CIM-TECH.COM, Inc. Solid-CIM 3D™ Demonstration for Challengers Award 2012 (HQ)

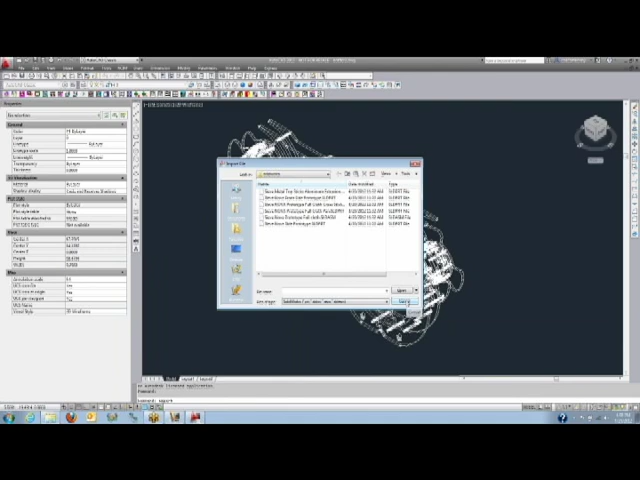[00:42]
all of those are available as imports directly inside of the AutoCAD software and we get our 3D solid that you see on the screen here.
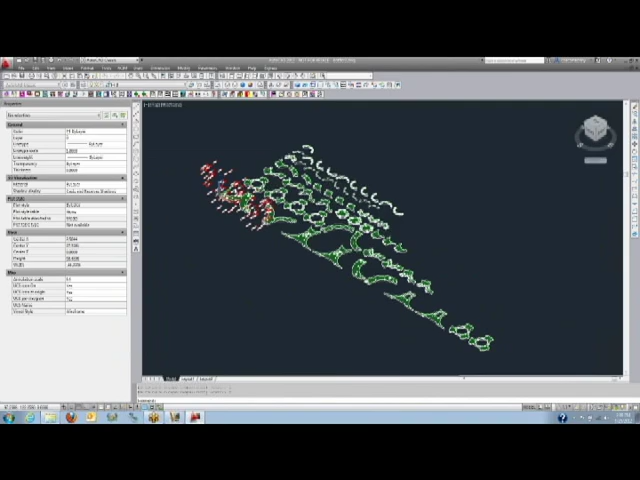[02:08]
You can see the pins and the extra geometry that is ignored and here's my parts and my part geometry and I've got features recognized here.